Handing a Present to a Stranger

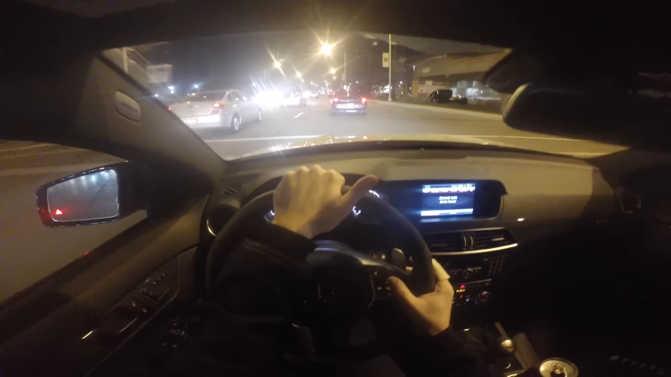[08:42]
The ears really make the costume. It takes away from your intimidating look. That was a pretty good find, I'm not gonna lie. We were about to leave that Walmart and then boom, Mickey Mouse hit us right in the face. Yeah, I'm pretty far back here. I just passed Thornton's, which is a gas station on our left. I am passing Thornton's now.
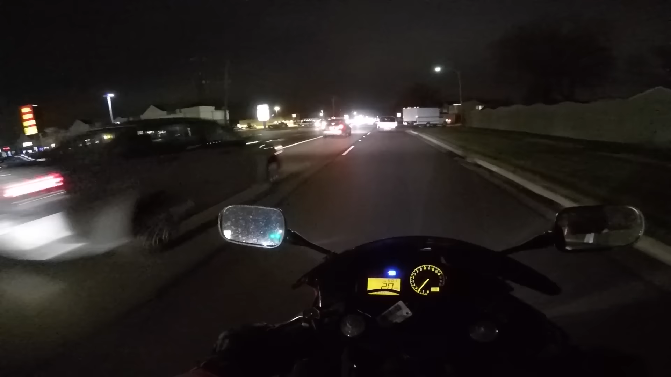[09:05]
You're on the left lane? Oh my god, everybody's so slow. What? Oh, I see you.
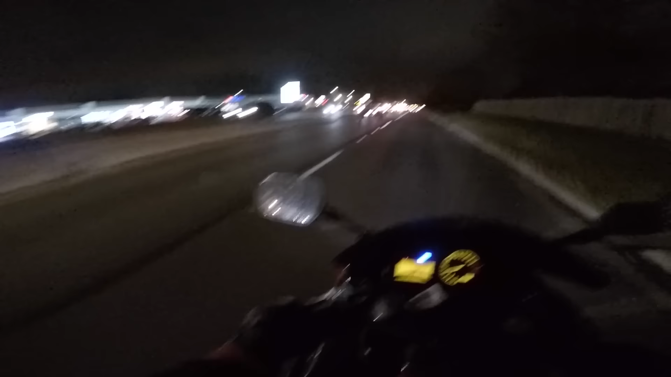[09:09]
Is that your car? Yeah, speed up a little bit. I wonder if I would have to be on the left lane because the driver's seat obviously is on the left side. Yeah, I think so. Yep, I'm gonna go for it. This is prime opportunity. Yep, I'm going right in between. Hey, man. I've been giving presents out all day to people in this Mickey Mouse onesie.